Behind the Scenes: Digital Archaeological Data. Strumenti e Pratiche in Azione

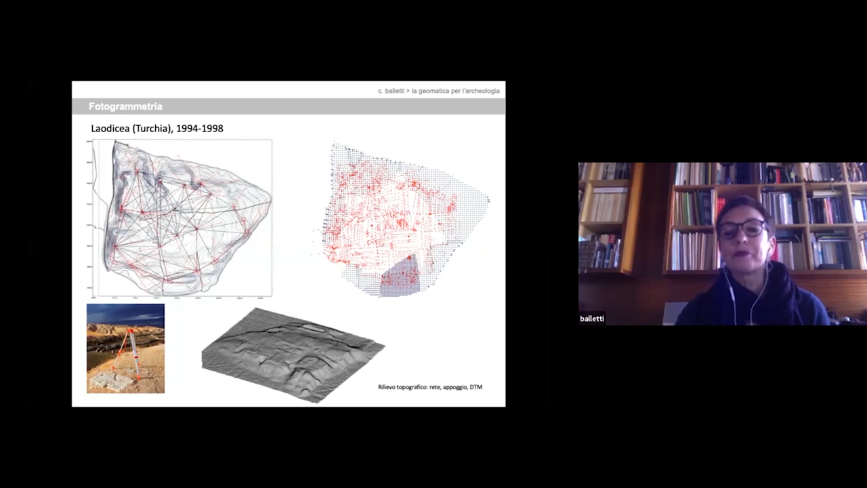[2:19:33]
topografico però è un metodo escluso totalmente manuale e questo per sottolineare poi la differenza con la tecnica leader quello che è stato prodotto è non solo la carta archeologica appunto del sito ma anche il rilievo ad una scala
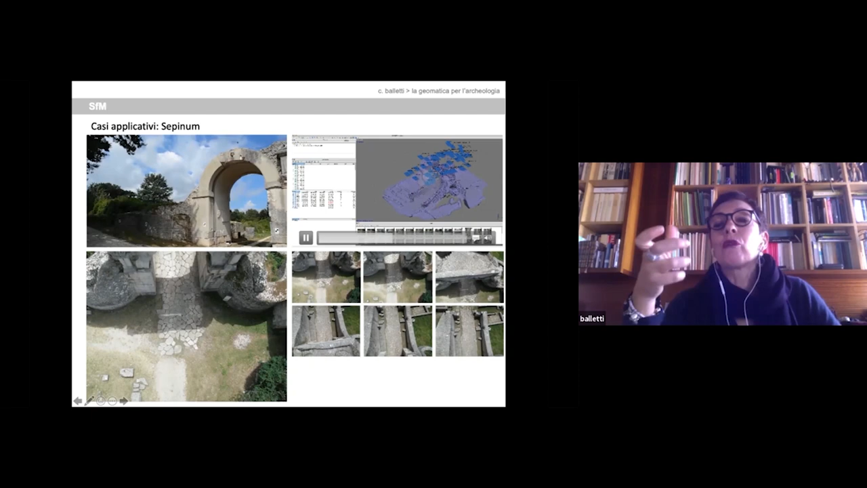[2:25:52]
viene visualizzato vi fa capire come è cambiato anche l'ambiente di processamento dei dati cioè in passato si utilizzavano dei restrittori analitici e quindi c'era la necessità anche di avere un personale tecnico